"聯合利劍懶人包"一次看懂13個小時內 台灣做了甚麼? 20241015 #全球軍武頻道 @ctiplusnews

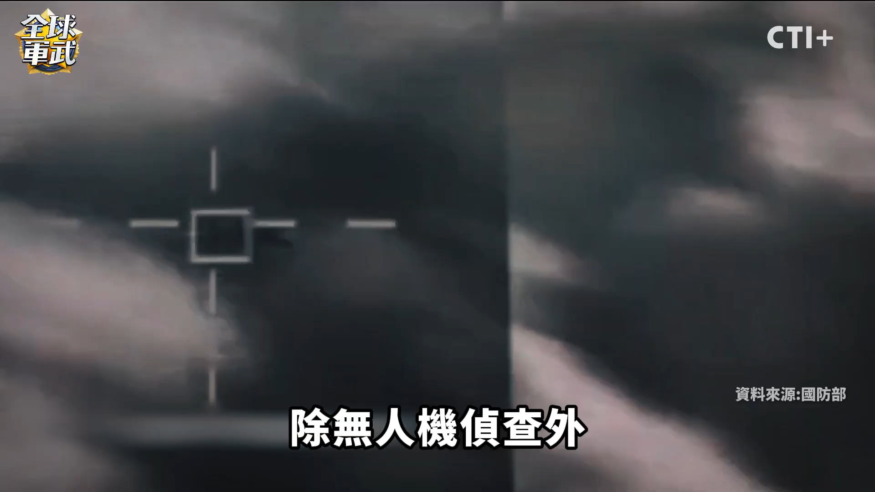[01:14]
察外更
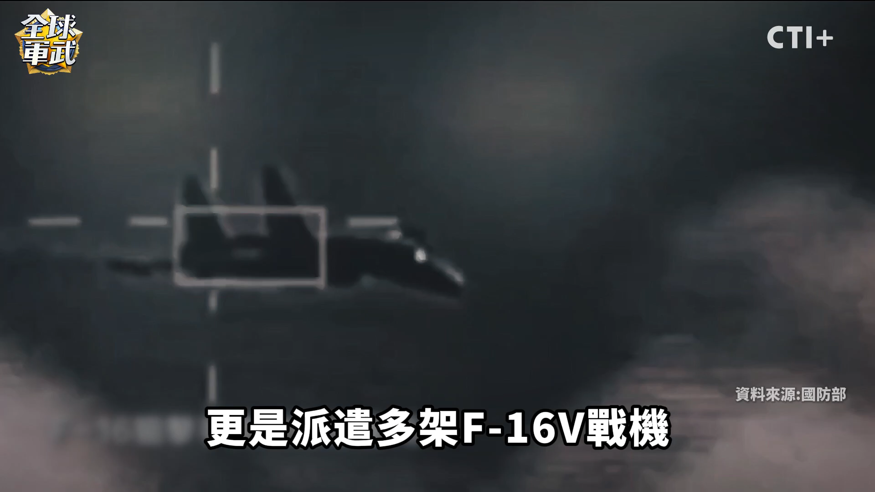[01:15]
派遣了多架F-16V战机C代狙击手瞄准夹舱对解放军的殲-15战机进行精确监控这种先进的瞄准设备让台湾战机能在
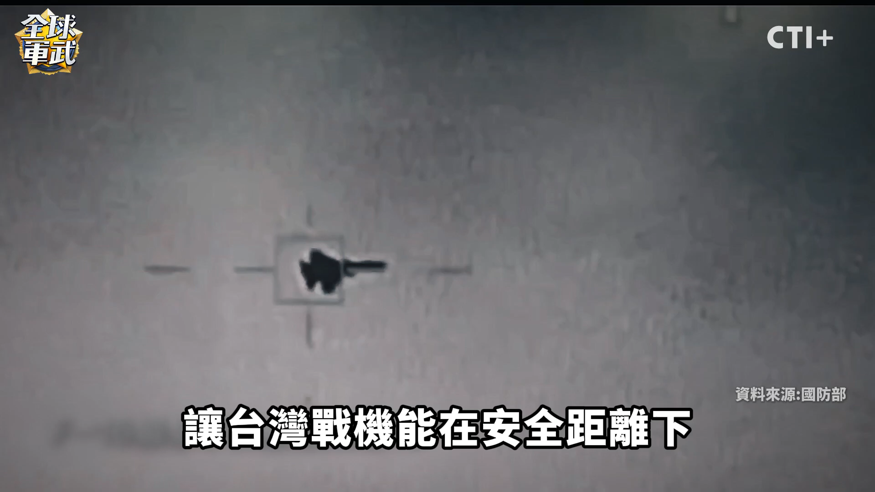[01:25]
安全距离下进行远距侦察避免直接交战这个所谓的军机手